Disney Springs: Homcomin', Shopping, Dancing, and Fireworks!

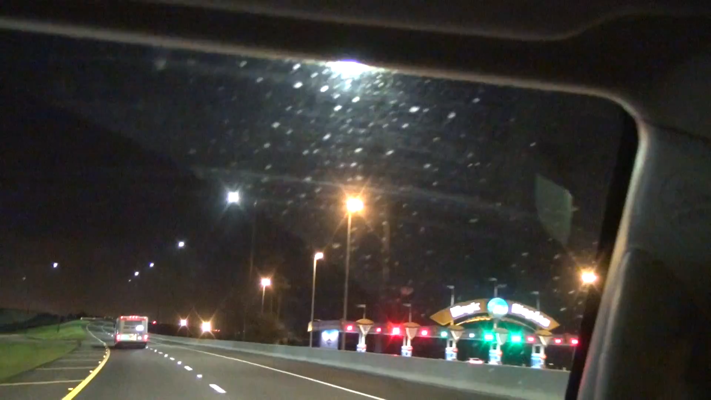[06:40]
Well, there were just fireworks. Here they are. Coming back from
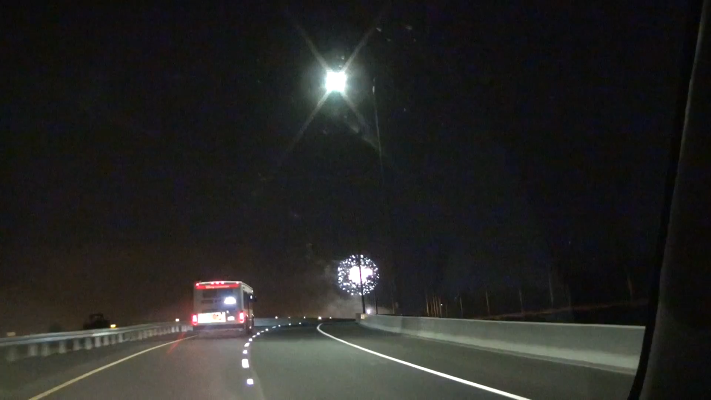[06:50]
Disney Springs. Headed to our resort and we're welcomed by fireworks.